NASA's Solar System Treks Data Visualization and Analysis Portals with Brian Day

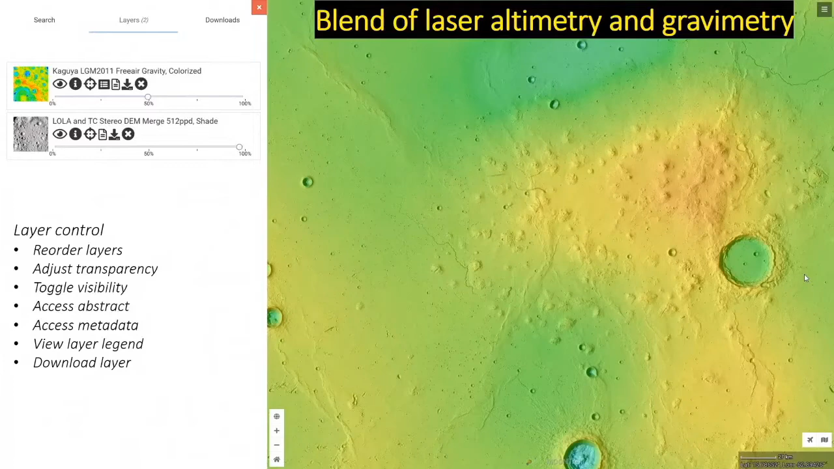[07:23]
but one of my favorite things is you can adjust their order in a stack and you can adjust transparency between layers this allows you to blend different data products so here we are blending that laser altimetry view with the gravity map view and by doing so we're able to visualize both the surface morphology of the volcanic field as well as through the coloration visualize the now solidified
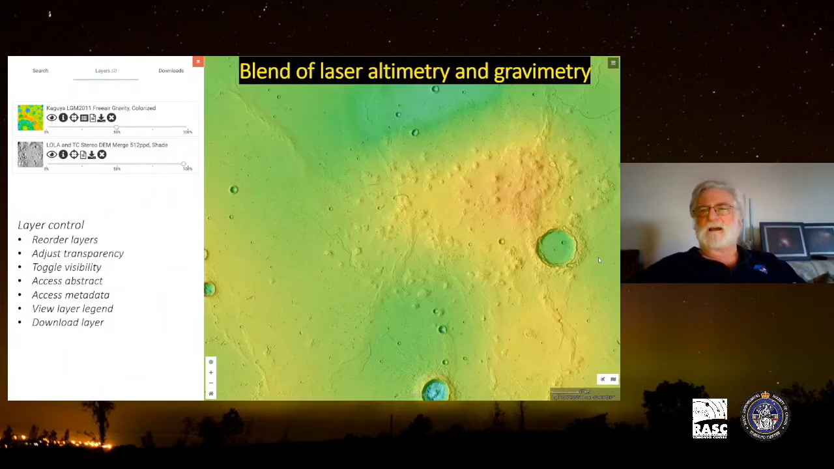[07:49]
uninterrupted plug of magma beneath the volcanic field this is really really neat now we'll turn
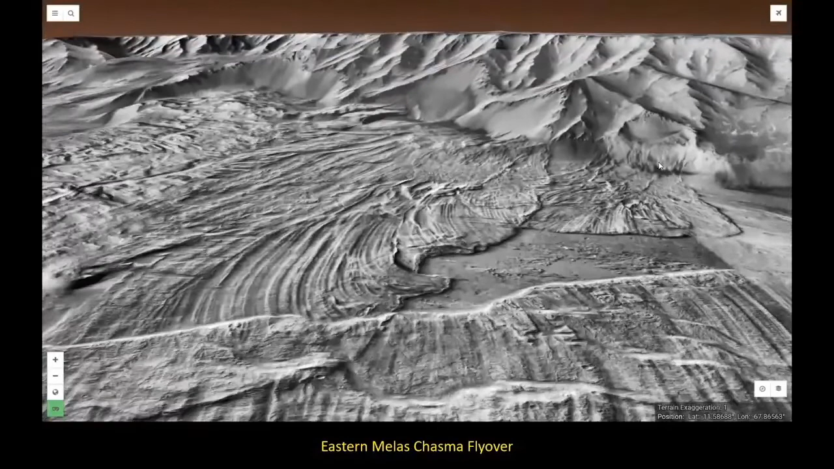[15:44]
8,000 meter face of the northern wall. Very spectacular.
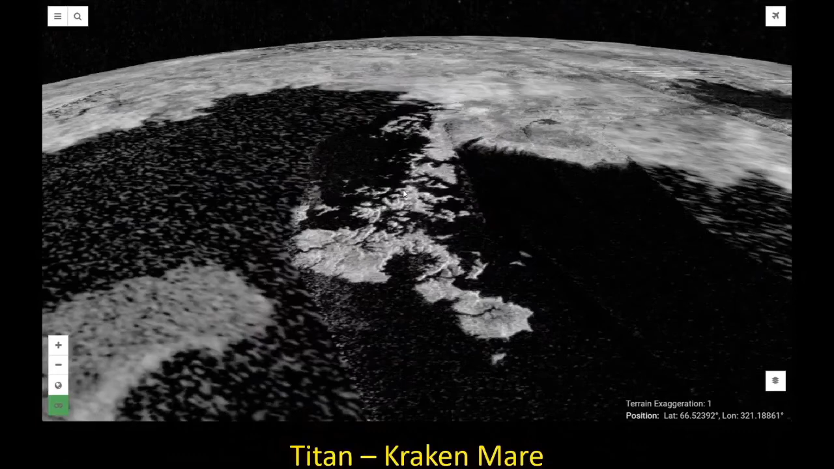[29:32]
ethane and methane. Very, very frigid. Incredibly spectacular terrain on Titan.